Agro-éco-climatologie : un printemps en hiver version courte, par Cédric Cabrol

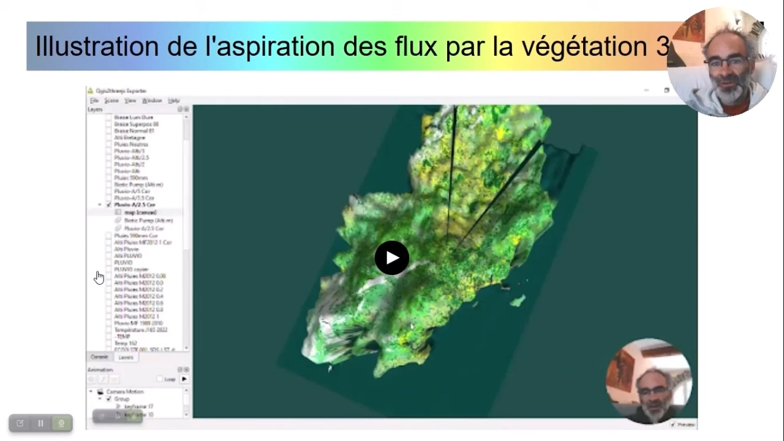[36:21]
qu'on règle nos amortisseurs climatiques et la voilà une dernière séquence je vous montre comment l'ennuagement la petite bande comme voilà peut être expliqué comment
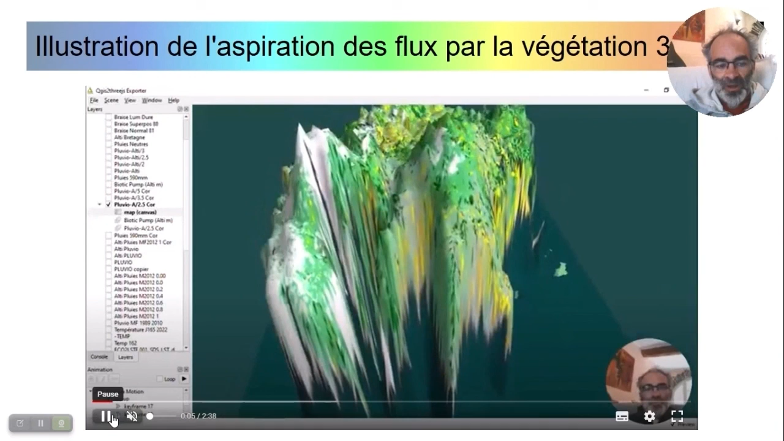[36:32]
elle traduit la force d'aspiration du paysage et il ya une autre couche de nuages en état limite et c'est très intéressant je pense qu'on voit bien les choses voilà